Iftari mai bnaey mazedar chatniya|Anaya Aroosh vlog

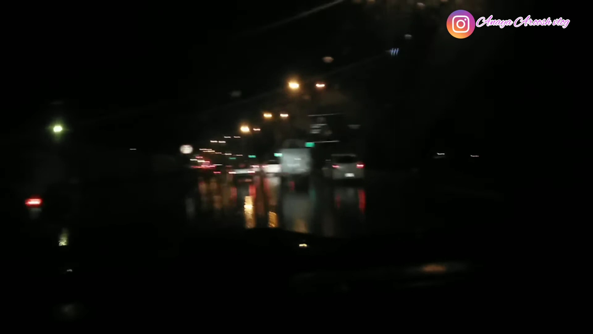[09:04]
تو بچوں کے ساتھ ہم لوگ باہر آگئے تھے کچھ لینا تو نہیں تھا بس ویسے ہی باہر آئے تھے کہ چلے موسم ہی انجوائے کر لیتے ہیں تو تقریباً بازار بند ہو چکا تھا سارا اور آٹھ سے اوپر کا ٹائم ہے یہ اور میرے ہزبن لکھایا چلو صدر چلتے ہیں تو ہم لوگ صدر ہی جا رہے ہوئے یہ راستے میں ٹرافک بھی اتنی تھی میرے ہزبن کہہ رہے تھے کہ بارش ہو رہی ہے پتہ نہیں لوگ کہاں سے باہر آگئے ہیں تو میں انہیں کہہ رہی تھی کہ جس طرح ہم لوگ بارش کو دیکھنے
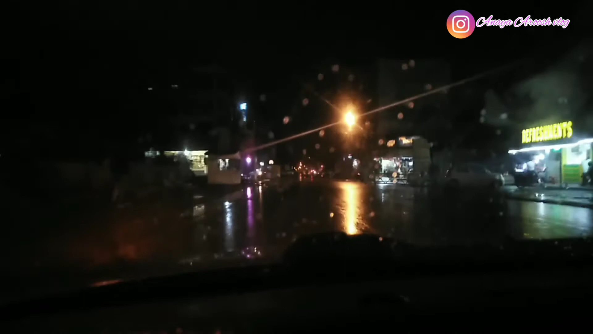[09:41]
کو انجوائے کرنے کے لیے باہر آئے ہیں اور یہ دیکھیں یہ صدر کا مین روڈ ہے جہاں پہ میٹرو اور اسی ایس اور ساری شاپس ہیں ہم تھوڑا سا اسے آگے آئے ہیں اور یہ سارا کچھ بند ہیں اور یہاں پہ یہ سارجٹ سویٹس جو بس یہ ہے کہ فوڈ سے ریلیٹڈ جو شاپس ہیں وہ کھلی بھی ہوتی ہیں اور باقی ساری شاپس بند ہوتی ہیں اور میں کہہ رہی تھی کہ یہ وہی شاپس ہیں وہی بازار ہیں جو رات کو دو دو بجے تک بند نہیں ہوتے تھے اور اب یہ آٹھ بجے یہاں پہ سناٹے چھائے ہوئے ہیں اللہ تعالیٰ یہ کرونا